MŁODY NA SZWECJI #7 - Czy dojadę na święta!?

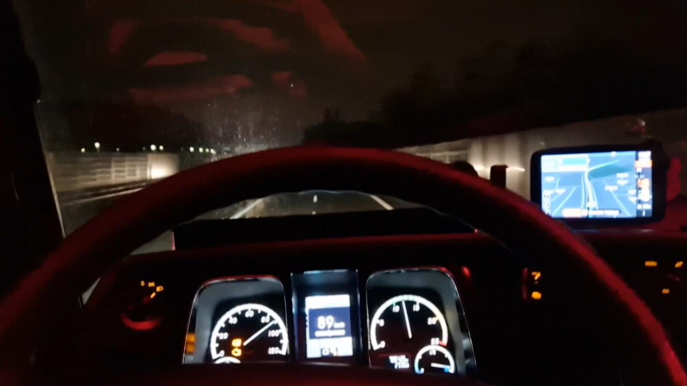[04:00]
Teraz pędzę już do portu. Tylko jedyną przeszkodą jest to, że jest godzina korka.
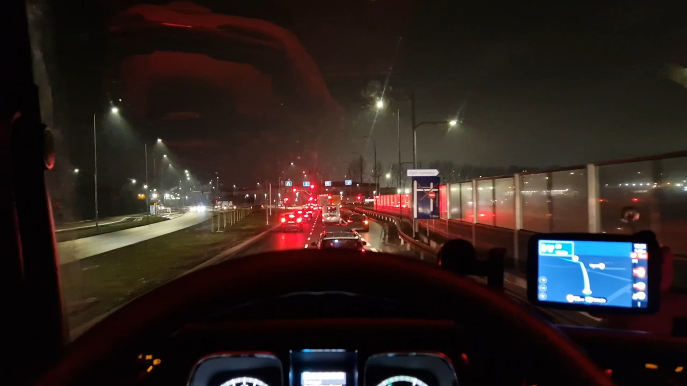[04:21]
Nawigacja znalazła objazd drogą krajową i twierdzi, że mam nadłożyć 15 km, ale zaoszczędzić tym samym 40 minut, więc no zobaczymy. Miejmy nadzieję. Miejmy nadzieję, że damy radę jakoś to objechać, załatwić, bo no nie uśmiecha mi się płynąć jutro rano, czy nie wiem, czy w ogóle płynąć, bo jest to opcja, że nie wrócę na święta wtedy. Jest przypał i to konkretny.
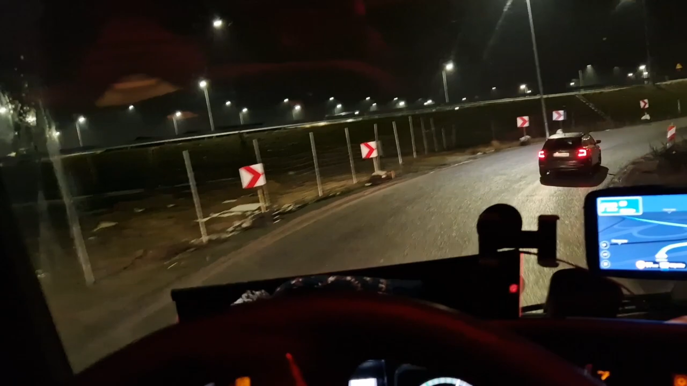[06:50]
nadal na 19 pokazuje w porcie, do portu 18 km, a czas jazdy 34 minuty. Także i tak jest bardzo niedobrze, ale
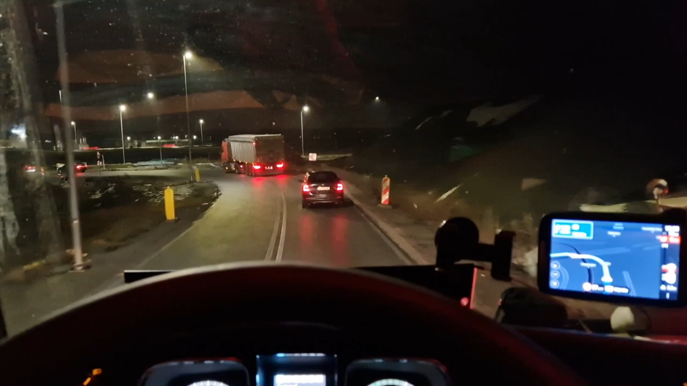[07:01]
zobaczymy, co nam los przyniesie. Miejmy nadzieję, że wszystko będzie tak samo jak teraz. A tu na razie jakieś grube przebudowy widzę są. Także ciekawie. Panowie zwijają coś. Ja jeżdżę po jakichś uskokach dziwnych. Oj, wyjeżdżamy na normalną drogę. Za 3 km wjeżdżamy na obwodnicę,
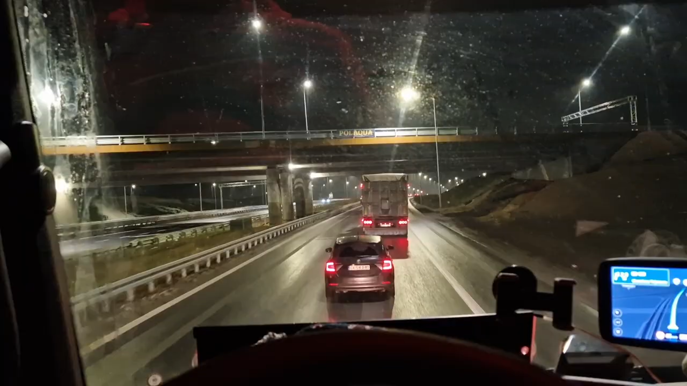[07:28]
którą właśnie objeżdżałem, bo jest zakorkowana, także zobaczymy, co tam się będzie działo.
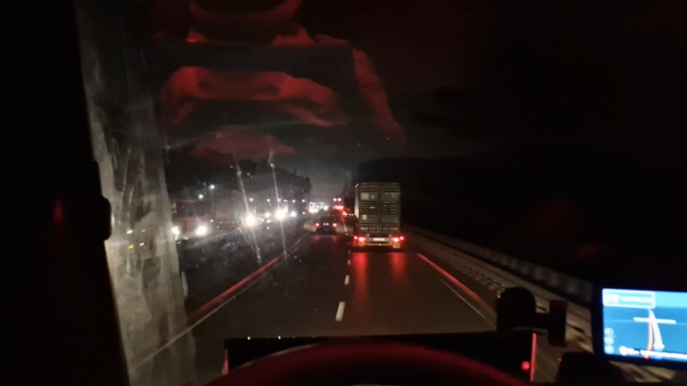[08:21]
Cała estakada praktycznie od samej Gdyni, od portu, od kierunku portu stoi. Także jest grubo. Ja zjeżdżam jeszcze jakoś płynnie. No poszło, 7 km zostało. Na 19 powinienem być. Więc jak w mieście wszystko jest przejezdne, to no zdążę na promik jeszcze z dużym zapasem czasowym. Udało się, znaczy jeszcze się nie udało. Mam nadzieję, że się uda. Zobaczymy, a teraz macie piękny widoczek na Gdynię.